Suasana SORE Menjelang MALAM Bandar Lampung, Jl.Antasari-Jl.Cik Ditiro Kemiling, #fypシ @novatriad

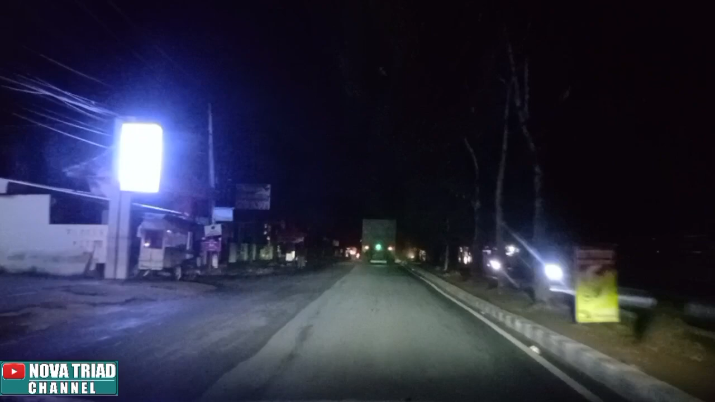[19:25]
bagulho, tá, guys? Sepanjang jalan Cik di Tirol gelap karena mati lampu dari tadi siang sampai dengan